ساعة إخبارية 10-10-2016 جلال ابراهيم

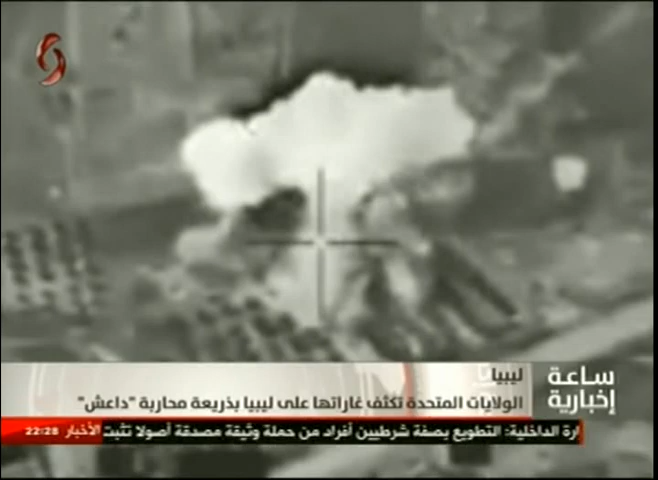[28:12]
ومن خلال قصف جوي لمواقع التنظيم في سيرت تريد واشنطن أن تترك لها موطئ قدم في البلد الذي سبق ودمره حلف الناتو ذات ربيع